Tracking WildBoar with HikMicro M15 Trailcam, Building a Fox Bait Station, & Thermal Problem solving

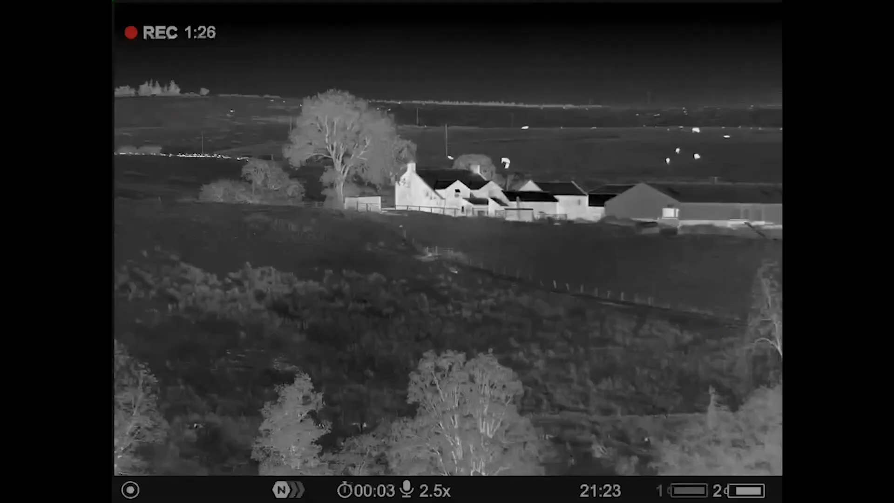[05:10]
You'll get the countdown, and it will do it to give you the optimum picture. Now, if you get this term that people refer to as ghosting, and you're not getting a good calibration,